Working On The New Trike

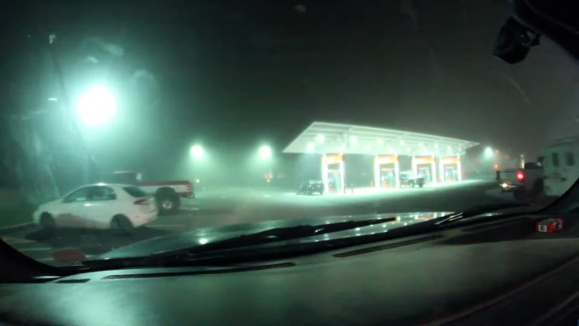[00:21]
Like, that's like moisture in the air from it being kind of cold to now it's getting warm out again. I guess you would just call it some sort of fog, but it's thick fog. Like, you can fully feel it and see it and everything.
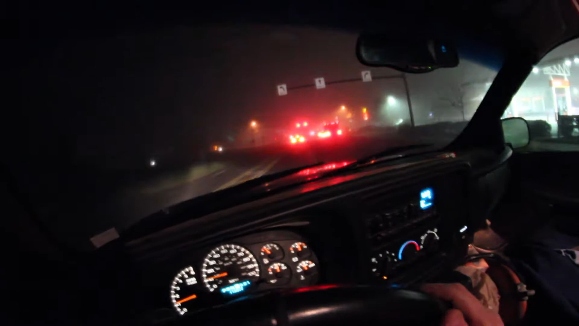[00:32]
Like, when I come up on these lights, you'll see what I mean, how thick it is. It's gnarly.
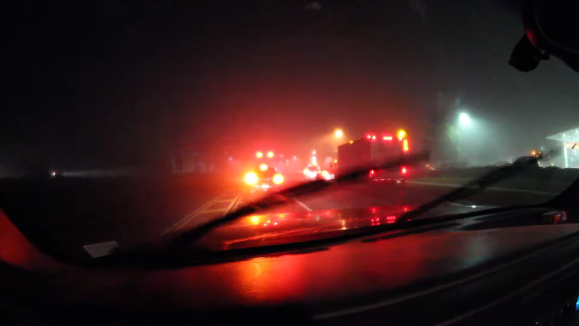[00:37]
Like, that's not my window. That's outside. So, looks pretty crazy.
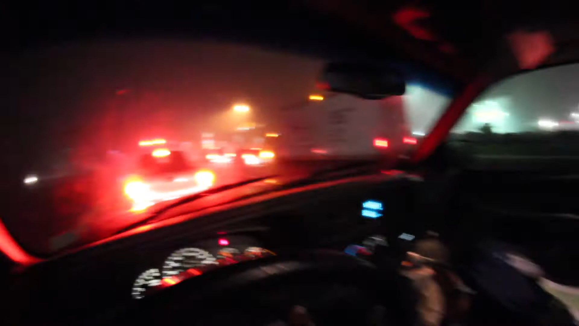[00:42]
Hope you guys are living the dream. Hope you guys are pushing forward in your own passions and following your individual dreams. So, heading to the job. Thanks for all the support, boys.
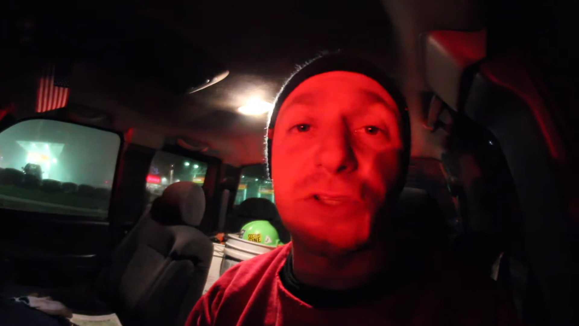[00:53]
Ew! Green means go, people. Entering the Matrix. Bzzzoop.
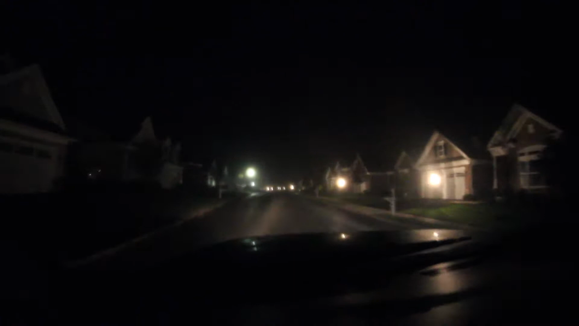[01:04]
It's pretty nice with all their lights on, actually. And you could walk around in here if you wanted to. I wonder if that's mandatory, though, to have all the lights on out front like that, like it's street lights or something. Weird. Pulling up to the job. I'm real early today, boys. 6:29. And yeah, so I'm just gonna sit in my office, maybe post some stuff on social media.
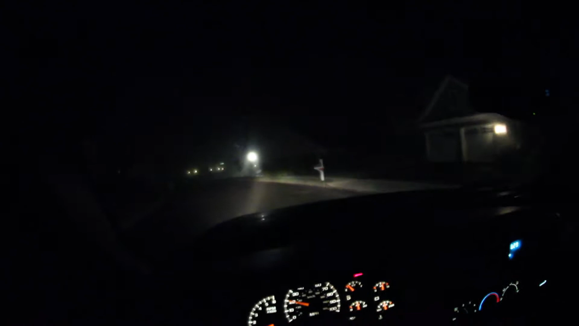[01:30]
Maybe just get sucked into the social media. But anyway, this is the road down here we're gonna be going working down.